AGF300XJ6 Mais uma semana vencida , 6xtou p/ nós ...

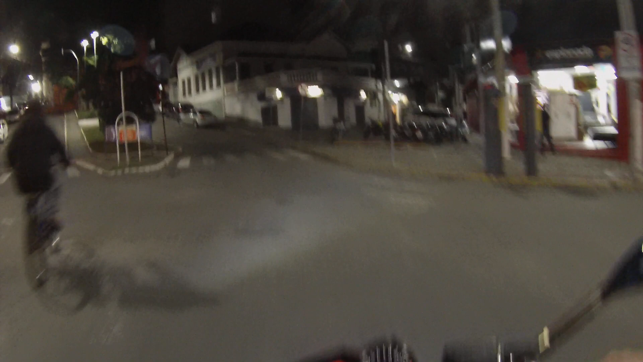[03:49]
Ai, tio, espera um pouquinho aí o cara da moto.
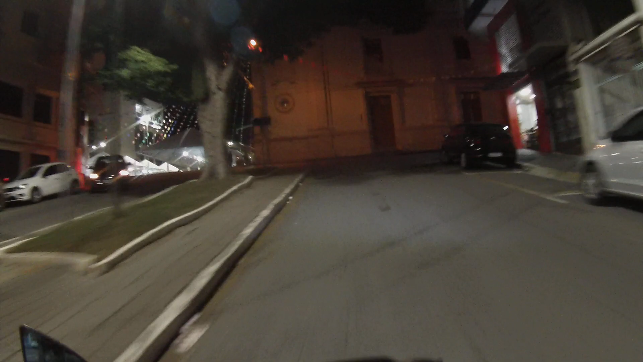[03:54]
Ah, tá tendo festinha aí, ó. Acho que é a festa Santo Antônio.
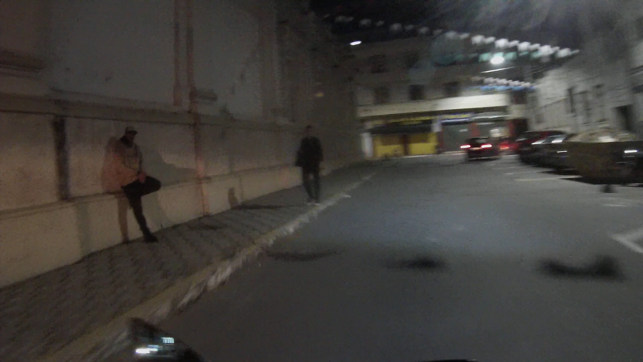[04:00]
E aí, tio? Qual é? Qual foi?
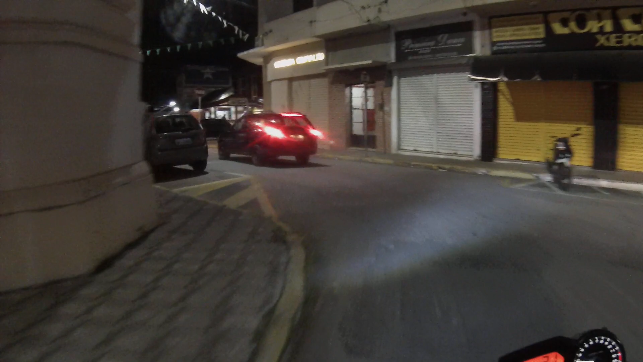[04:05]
Ah, Paraty aqui, ó. Você já saiu de linha, mas tá bonita, marvado.
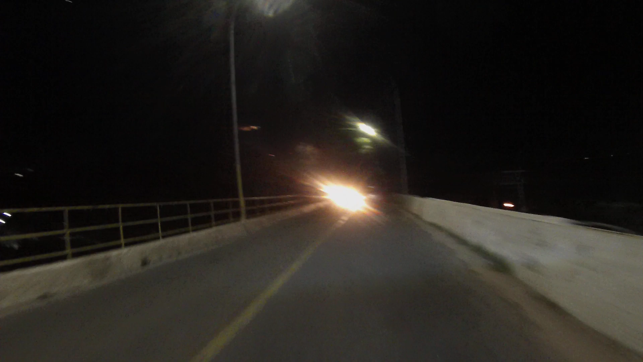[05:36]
Olha o prédio que tá prestes a cair, apagado as luzes,
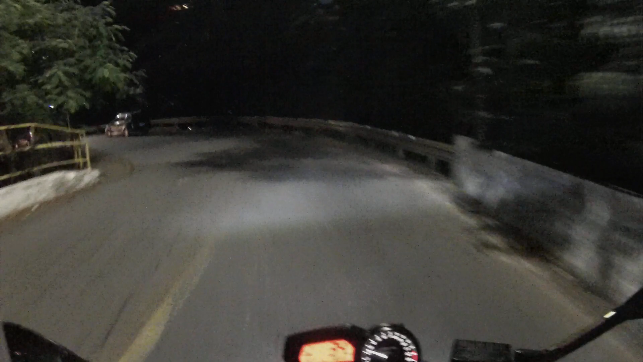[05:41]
só tá a luzinha lá vermelha para identificar que ali tem um prédio, para, né, dizer, ó, tem um prédio aqui.
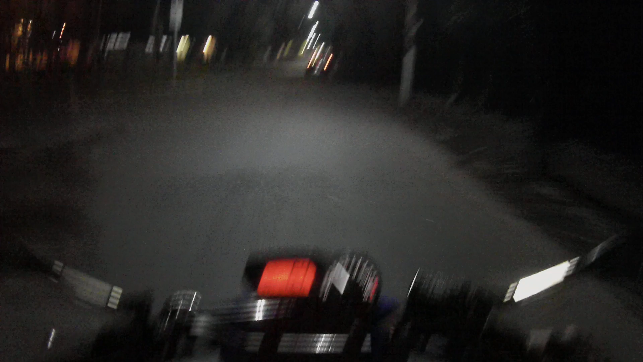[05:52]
Senhores pilotos de aviões, não passe por aqui que eu tô prestes a cair.
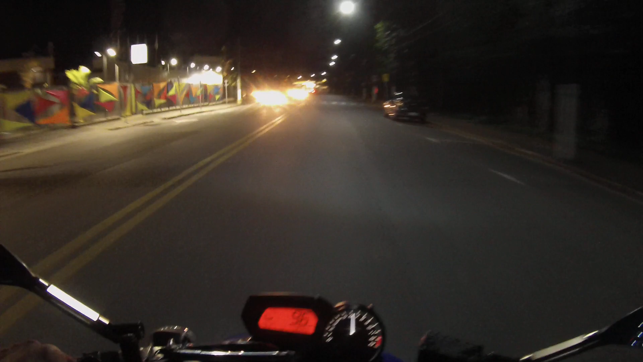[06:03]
Olha que bonito ficou o Senac, ó. Uma coisinha só que eles colocam já fica bonito.
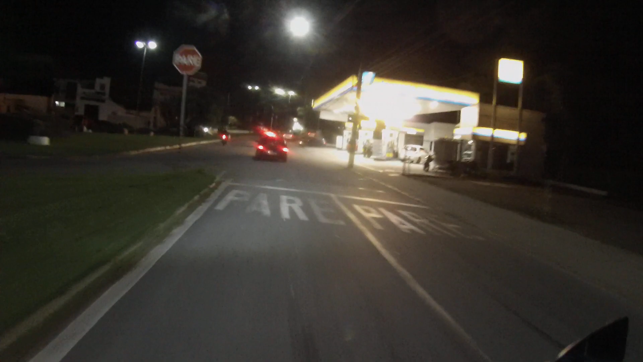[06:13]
Gasolina subiu, né?
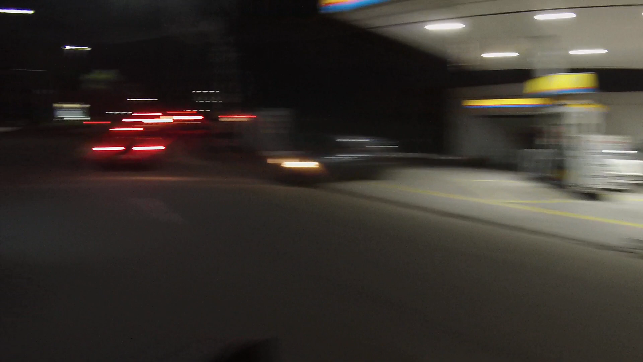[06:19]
Aditivada, 5,29.
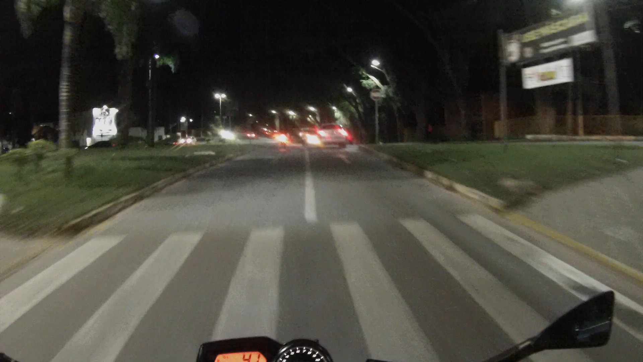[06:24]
Tô colocando a gasolina da Shell. Melhor gasolina da Shell. Pensei que tinha algo, o carro parando na frente, o outro e o lá atrás também parando.
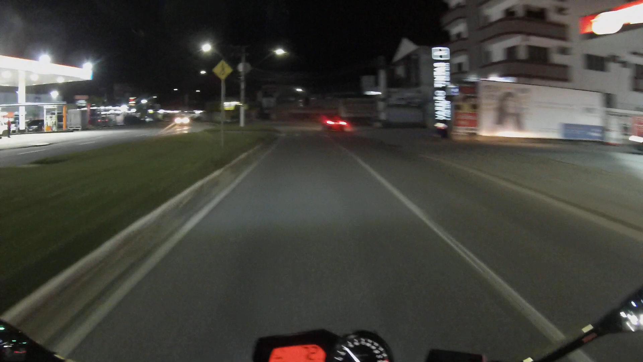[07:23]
Espetinho ali, ficou bonito, colocaram o vidro lá na lanchonete Espetinho, ficou top.
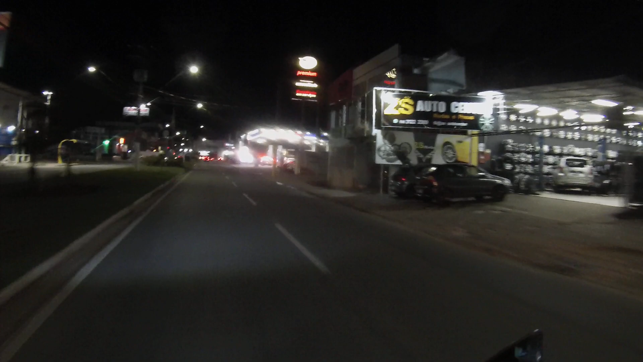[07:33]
Aqui, ó, não confio nesse posto mais, ó, aqui era Shell, ó, abastecia aqui também, ó. Só que, né, assusta a gente, ó.
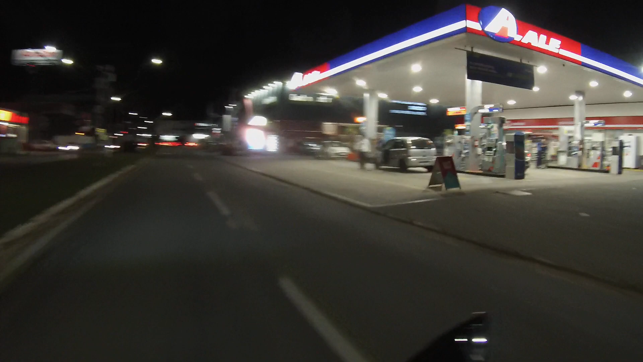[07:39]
Gasolina aditivada 5,29.
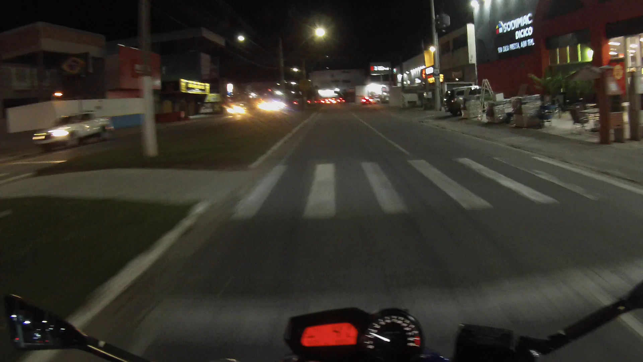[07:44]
É foda, mano.
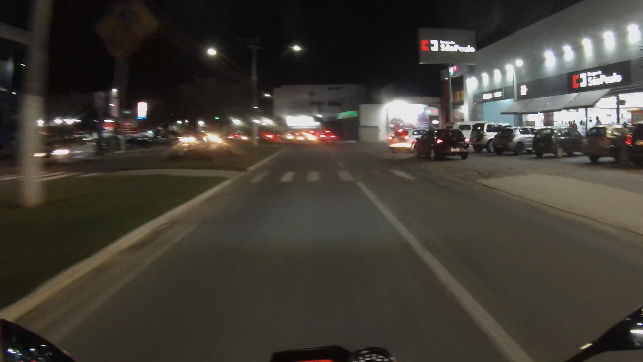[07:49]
Posto Ali, da onde que é isso, que gasolina que é, eu não conheço. Conheço a Shell. Aí sim.
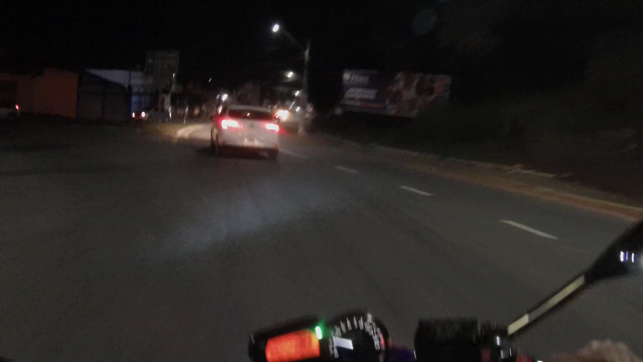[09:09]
Fiat Argo. Bonita a traseira dele, ó. A lanterna, show.
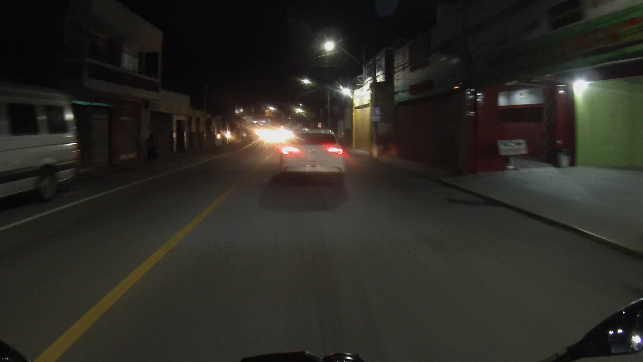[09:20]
Agora não tô entendendo nele ali a luz de ré.
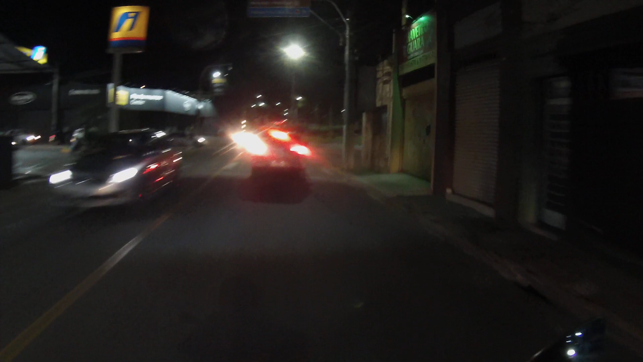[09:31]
A luz de ré é branca, não tô vendo nada branco ali não.
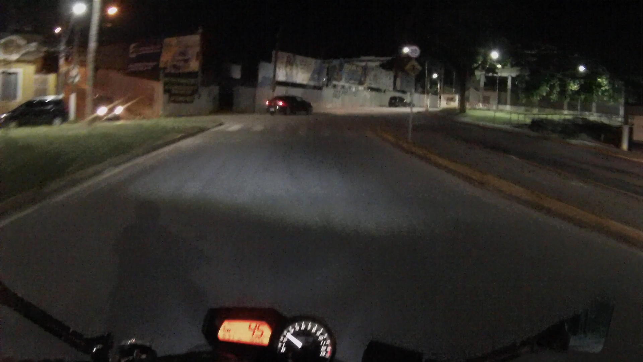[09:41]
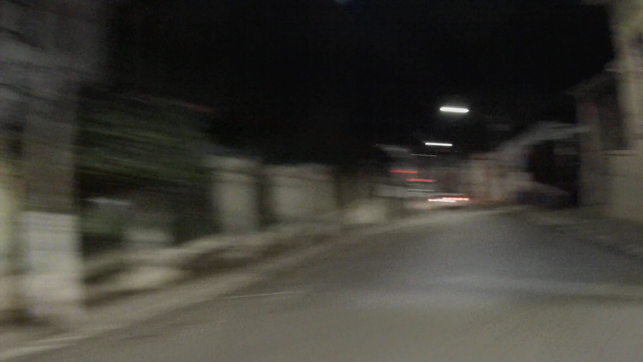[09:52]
Instituto de Educação. Aqui aqui em cima tem a escola de enfermagem, Dr. Benedito Meirelles, ó. Aqui, ó. O prédio precisa dar uma pinturinha no prédio, né?
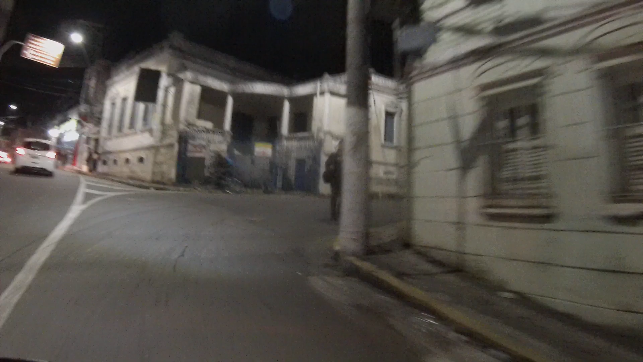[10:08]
Enfermagem, escola de enfermagem. Colégio Dom para criança,
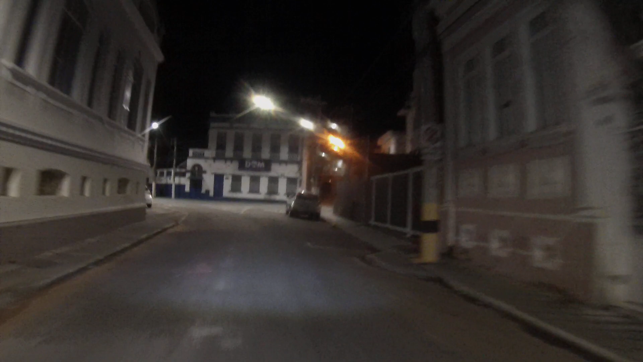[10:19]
ó. Colégio Dom. Aqui das casas tá bonita, pintada legal.